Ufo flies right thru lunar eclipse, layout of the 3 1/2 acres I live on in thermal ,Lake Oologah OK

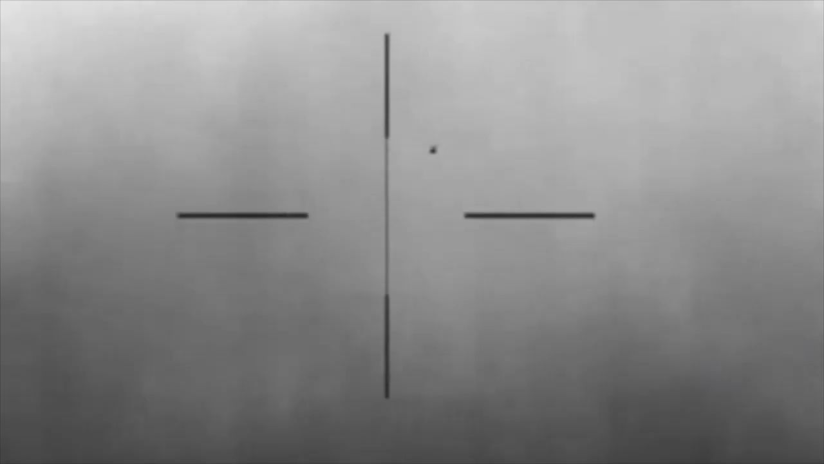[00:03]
I can't take my eyes off this or I'll lose it. See where I'm pointing at? You see anything up there? Whatever it is, you can't see.
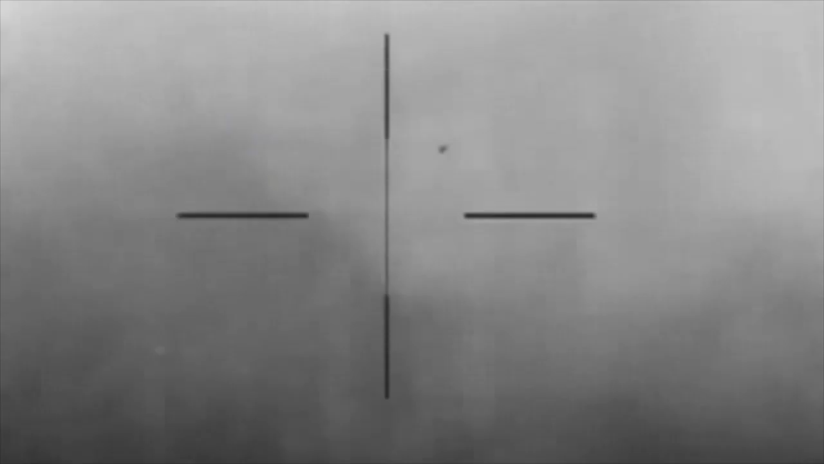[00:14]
It only gets off heat.
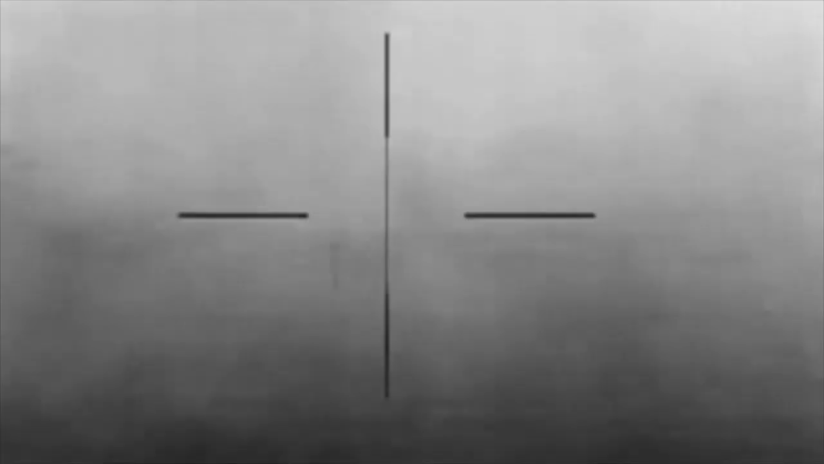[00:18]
Oh, it just took a jog from the left, right.
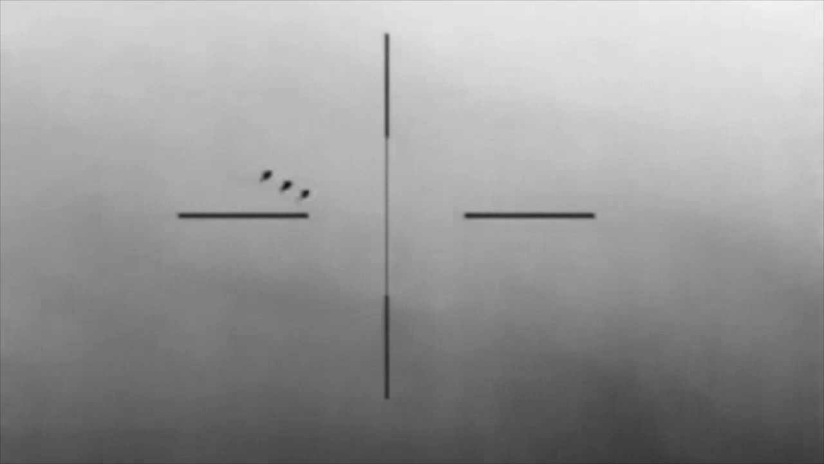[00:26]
I went to those. There's three of them flying into formation, Donnie.
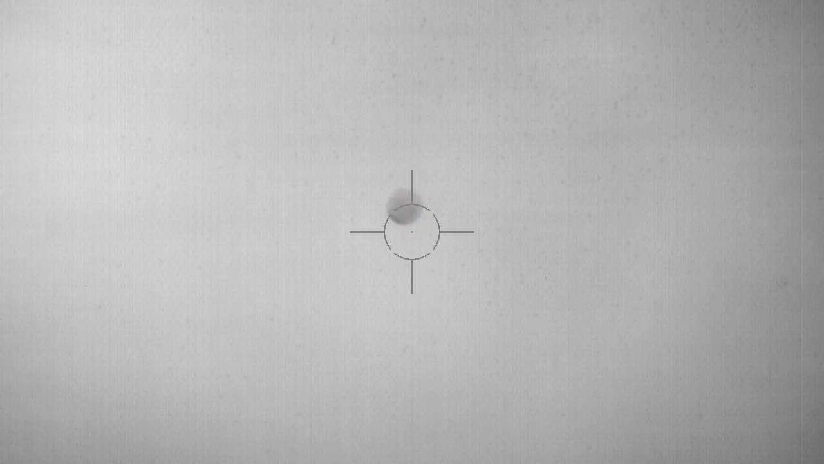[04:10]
Earlier that was completely black the moon when I was filming. It was black hot. Very interesting. Something just flew by the moon too. You see that? That ain't no bird either. Wow. The hell is that right there?
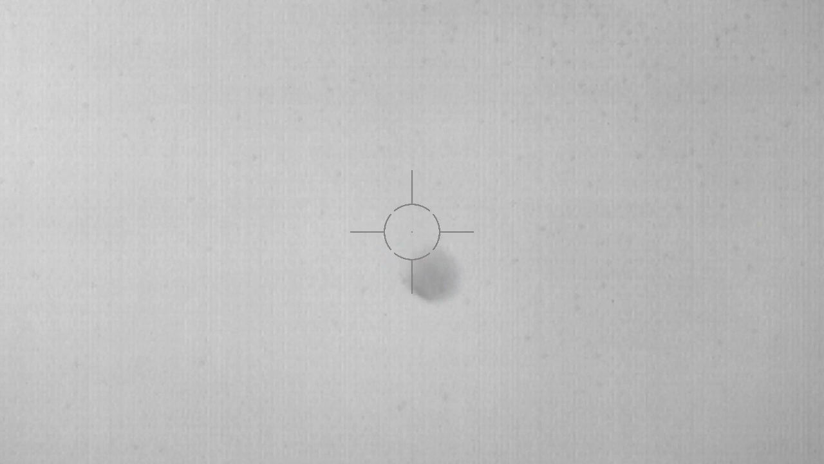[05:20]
It was pretty much in focus too. Anyway, we're just about all the way eclipse now. We just got a little piece left.
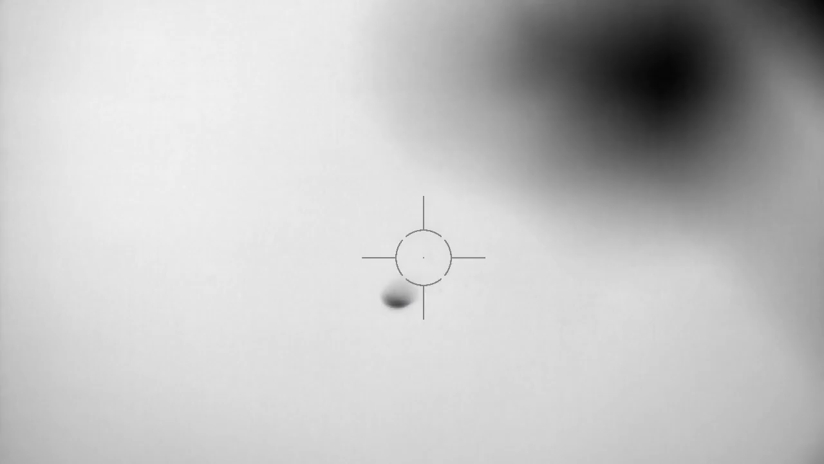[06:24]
Filming the partial eclipse of the moon tonight. Show up on the moon.
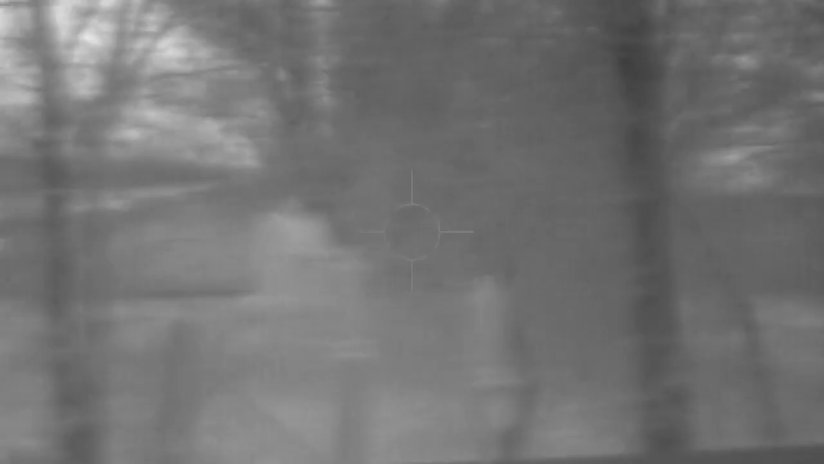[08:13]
I live on three and a half acres by Lake Oolaga. About a mile and a couple miles from the dam.
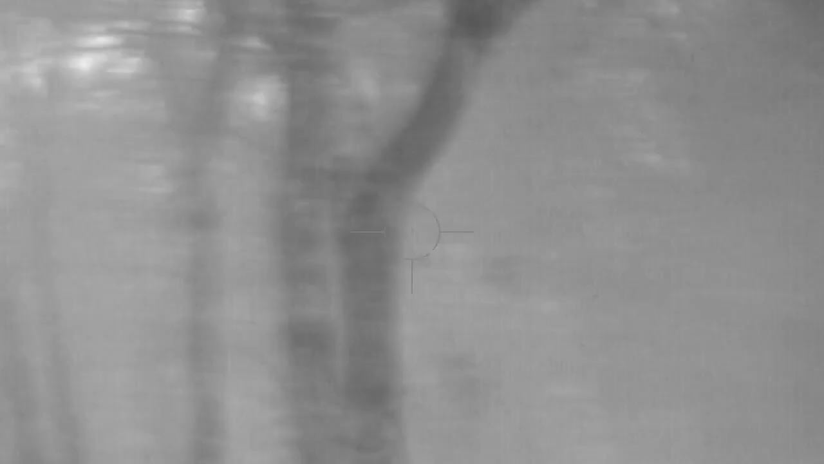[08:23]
This is the front of the house.
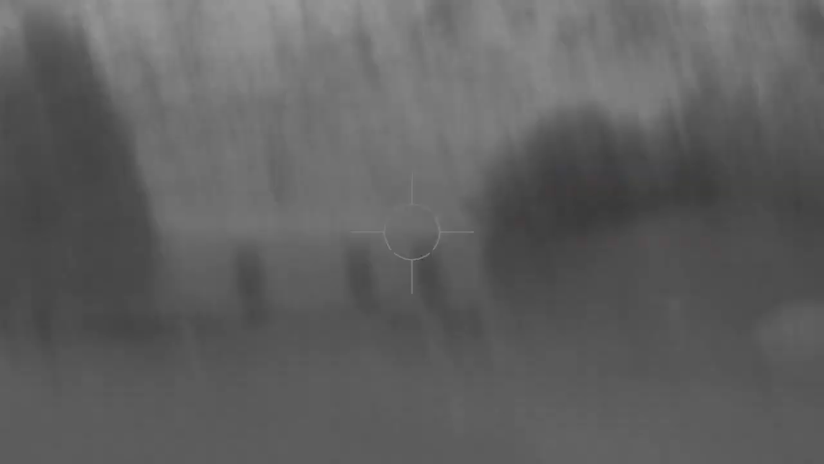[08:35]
That's the one side of the house.
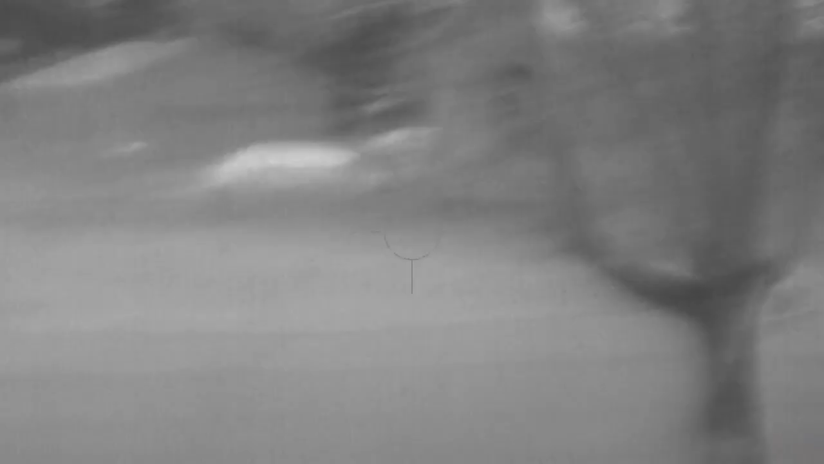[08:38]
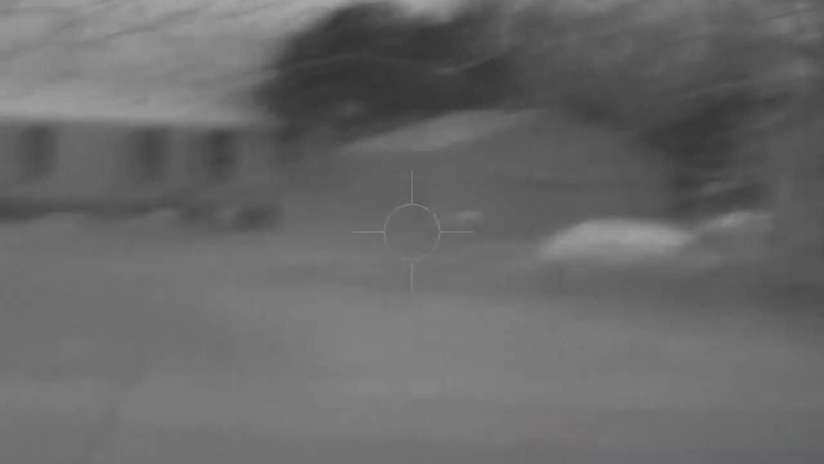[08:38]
I believe that is the south side of the house. This would be the west side of the house.
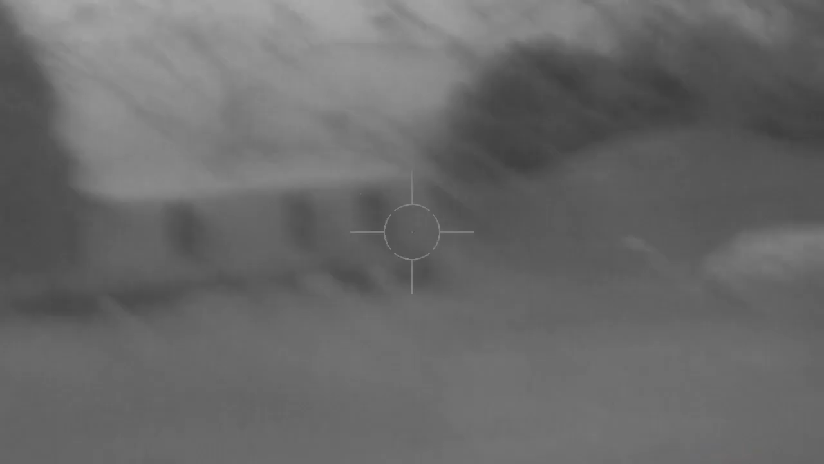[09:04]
I'm on about 4.1 power zoom.
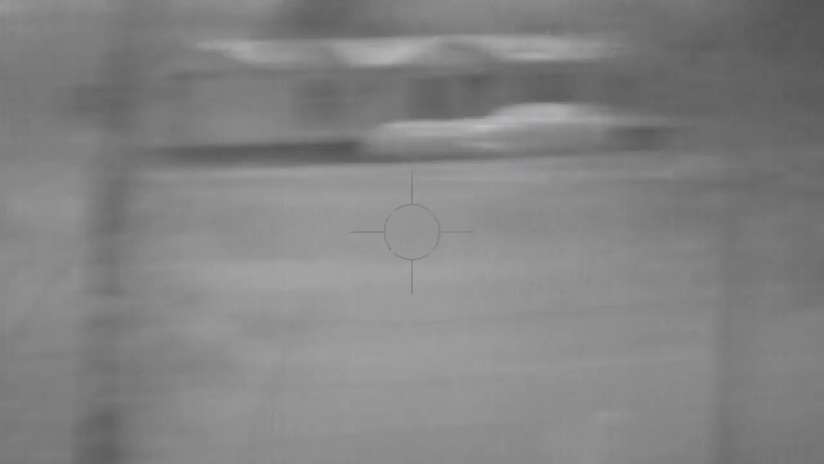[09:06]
We're pretty well spread out here.
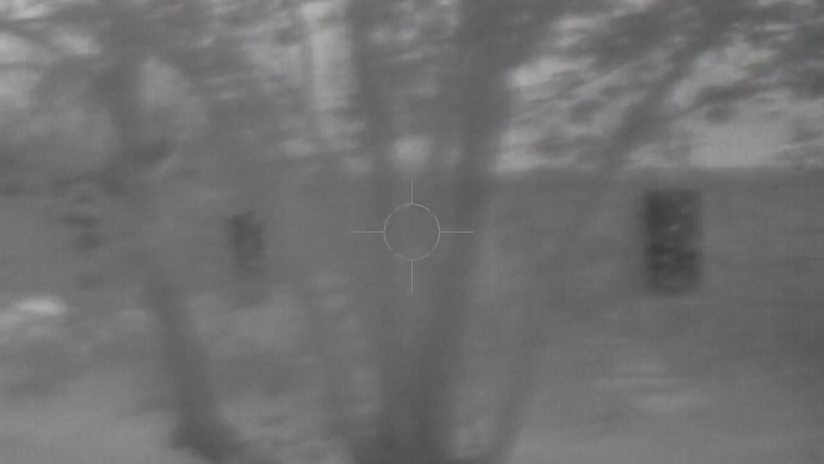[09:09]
This is one of the neighbors. It's further away than it looks because I've got it zoomed in.
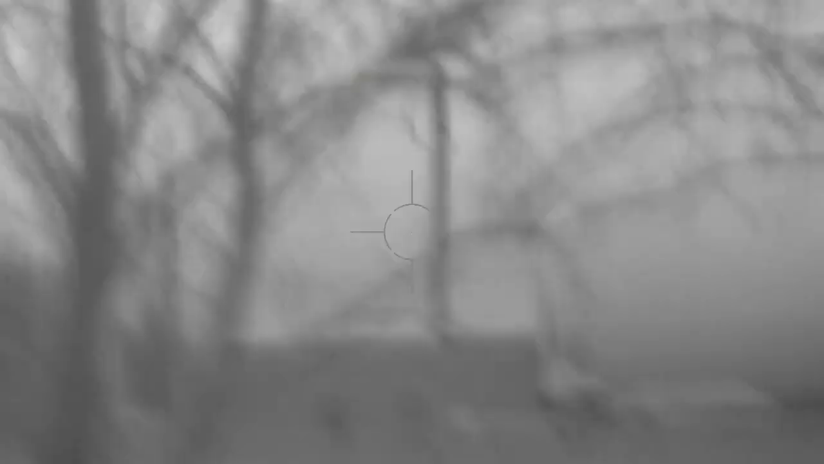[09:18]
I can zoom in on that house way over there that's about 400 yards away.
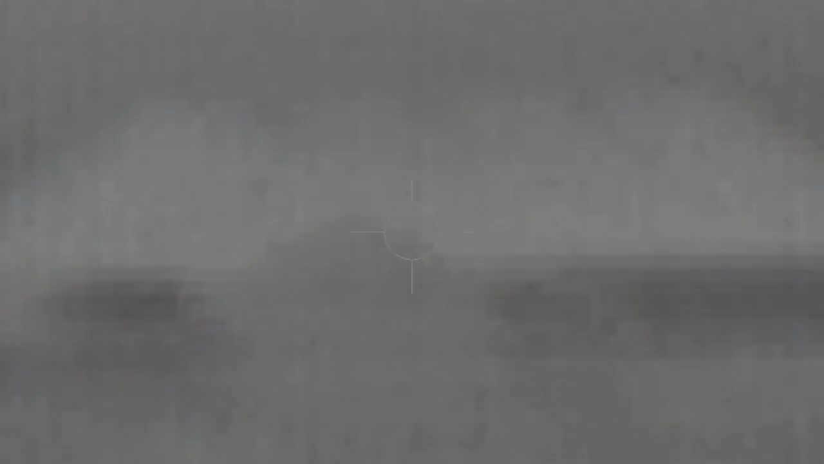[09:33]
That's not bad for cropping. That's 25 power zoom at 400 and about 400 yards.
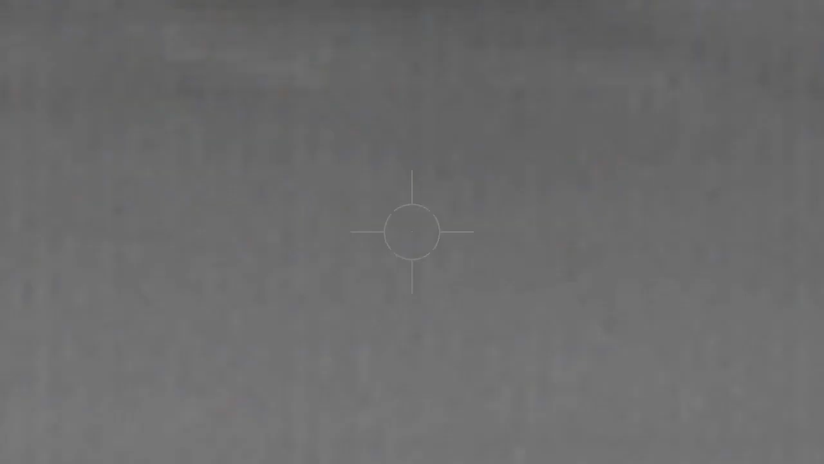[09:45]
I can definitely shoot hogs at that distance.
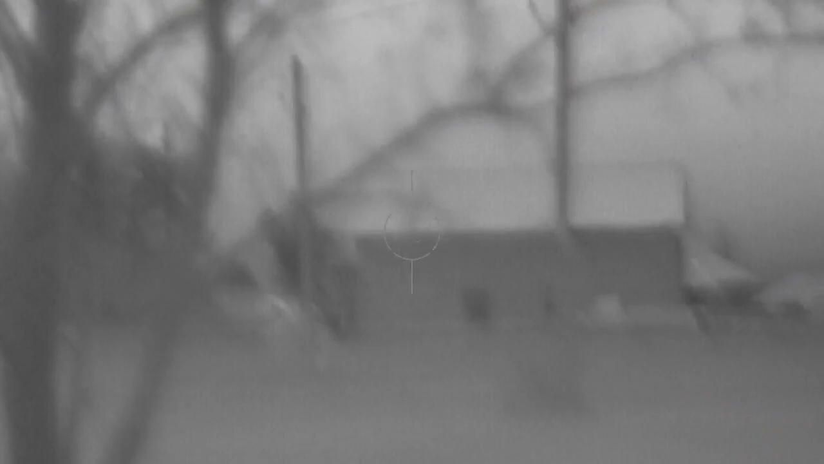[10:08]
That's about, oh, I don't know, close to a half a mile probably.
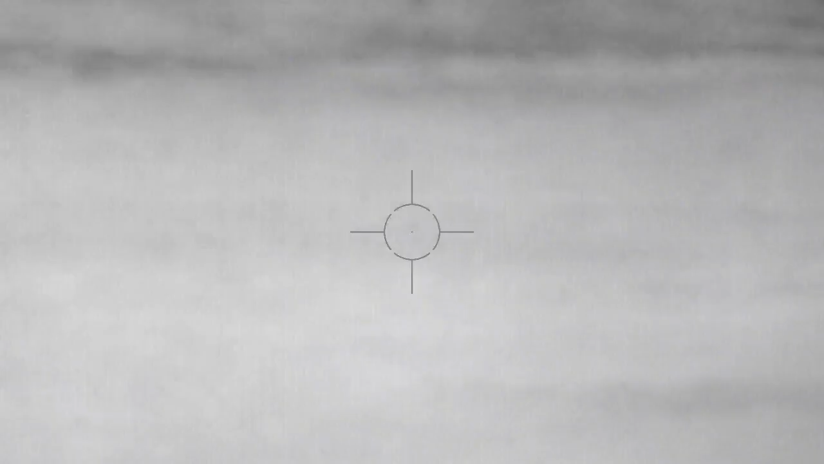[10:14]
I'd have to do the math. This, um, I don't know.
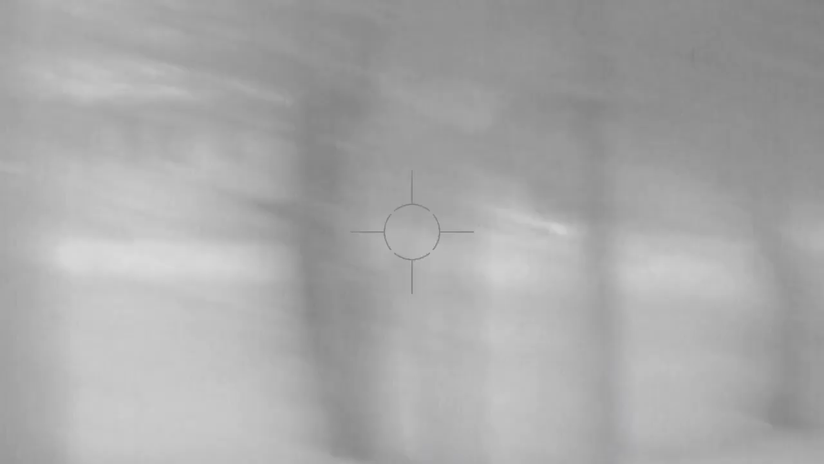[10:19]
Maybe a third of a mile?